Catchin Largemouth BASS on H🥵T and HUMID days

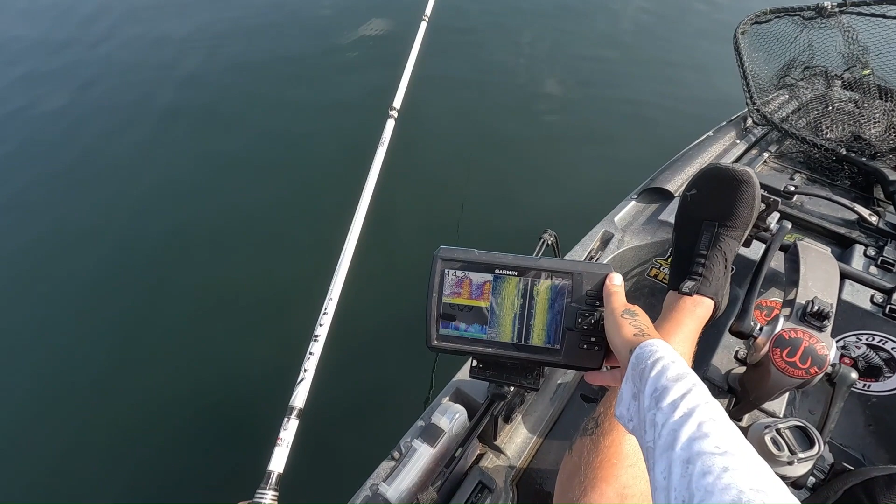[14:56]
yeah just want to show you guys something real quick hopefully you all can see it here's my little uh down view here it um it shows you them little blue bubbles like right there the blue you got the green it's the grass you got the bottom you got these little blue bubbles all through here that's the thermocline and it's hitting right around that 12 foot to 16 foot so you kind of want to fish in that 10 foot or less range the fish won't really go down in there because there's not really much oxygen so the fish will kind of stay above that so if you ever see that thermocline